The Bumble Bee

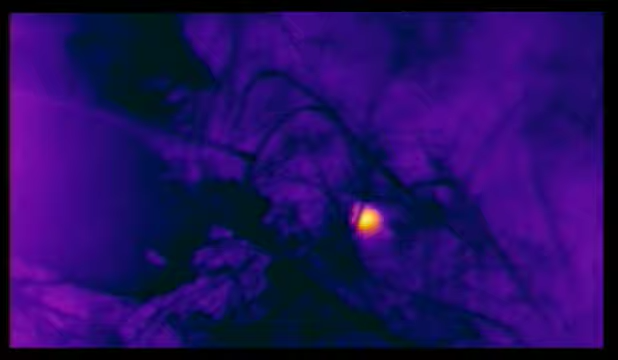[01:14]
as the expanding yellow image on the thermal camera indicates.
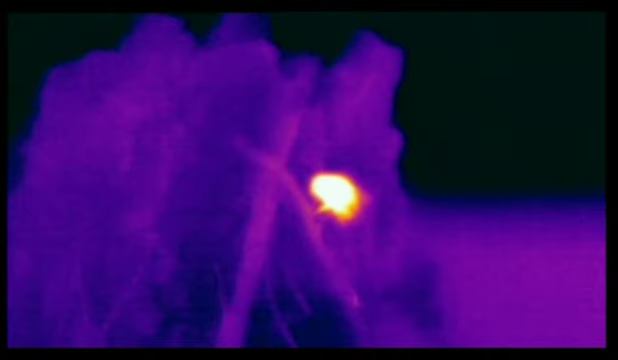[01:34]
At last, she has a chance of lift-off.
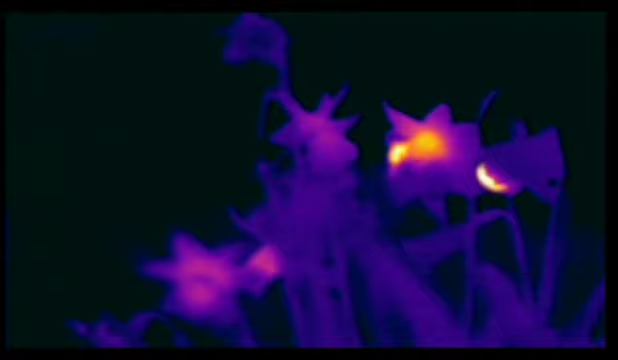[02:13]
The long trumpets of the daffodils retain heat very well,
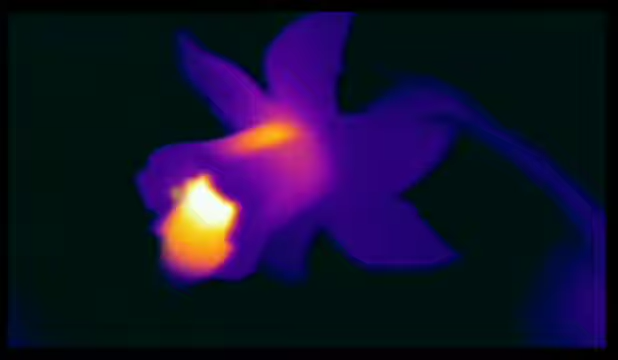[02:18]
and they're still warm even after their hot-bodied visitors have left.